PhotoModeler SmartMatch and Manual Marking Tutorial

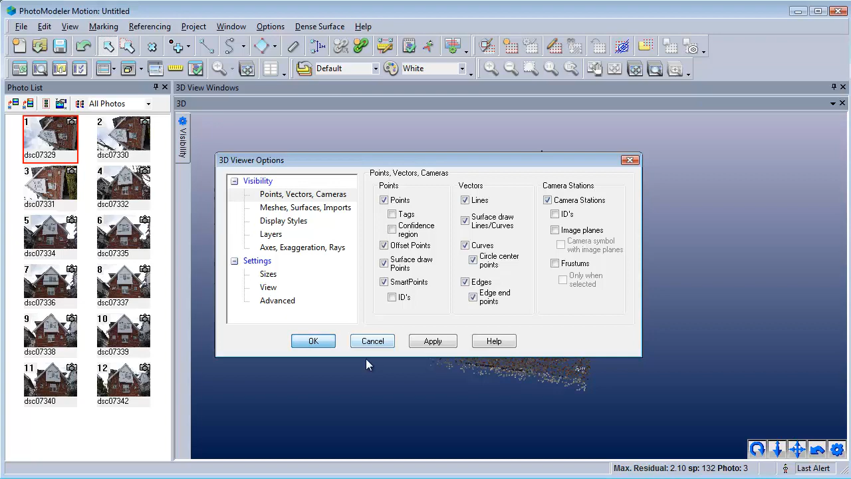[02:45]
Now the second stage of the project is carried out. That is, using manual marking and referencing to outline a CAD-like model of the facade.
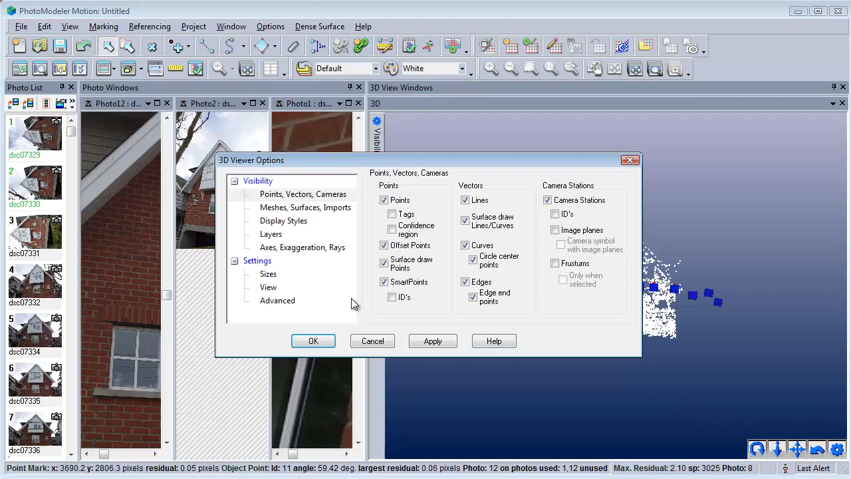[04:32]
Select a point in 3D or select the
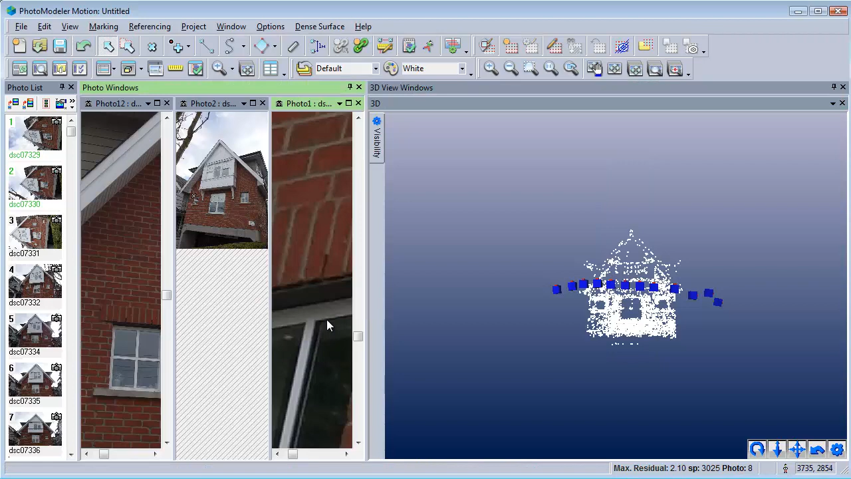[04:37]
photo mark and use the Expand selection to all windows command.
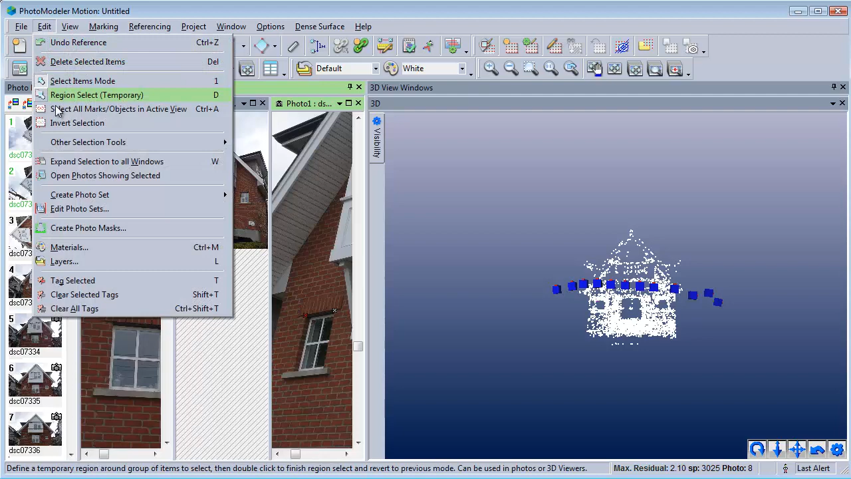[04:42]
You can see the shallow angle of the rays used to calculate this point. Low angle light rays usually generate low precision results. Select the high angle point now and use the Expand selection to all windows command again, but this time using the W shortcut key. The higher angle rays give better precision. The closer the angle is to 90 degrees, the better. To add redundancy, which also improves precision, the point should be referenced on at least three photos.
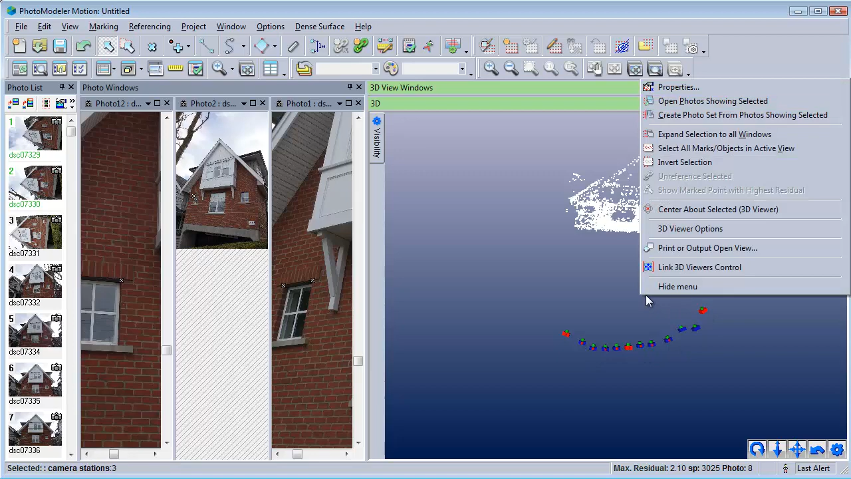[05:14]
Select three camera stations with reasonable angles between them and use the Open Photo Showing Selected command.
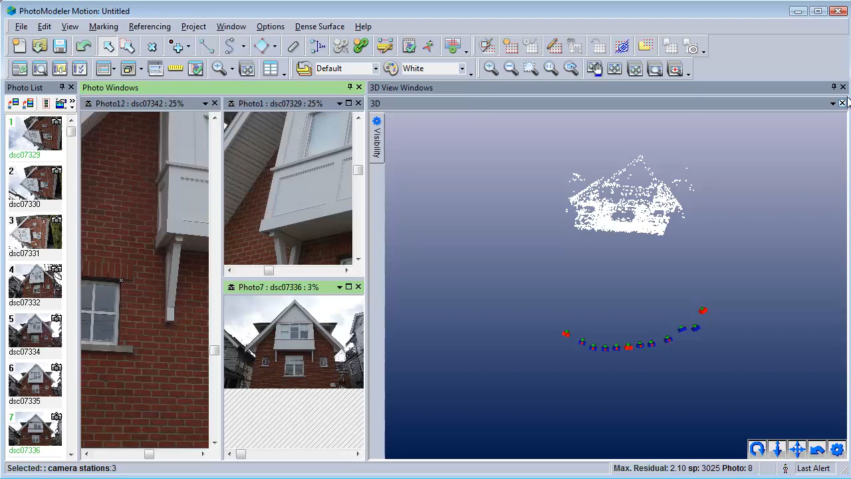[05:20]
Mark and reference the four corners of the window on these three photos. Since the photos have already been oriented during the Smart Match stage, the images show the reference helper lines, which help locate the matching location on other images.
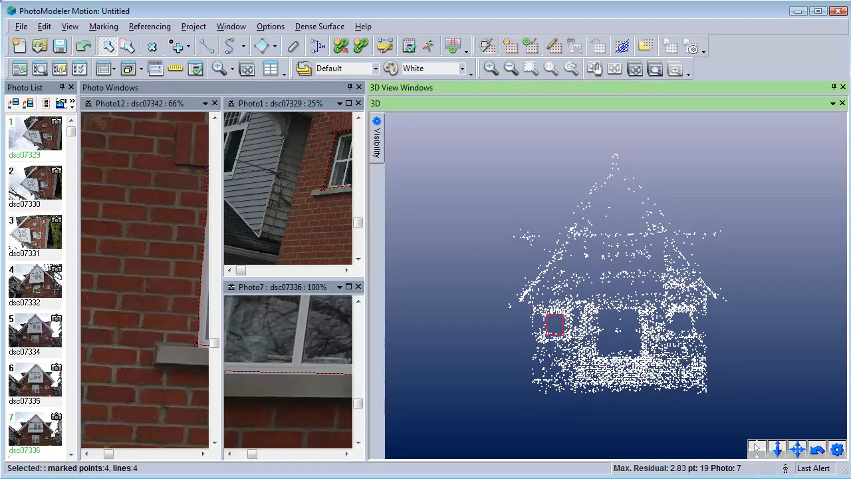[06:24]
Selecting the lines makes them easier to see. Here is the project with key points marked, referenced and connected with lines.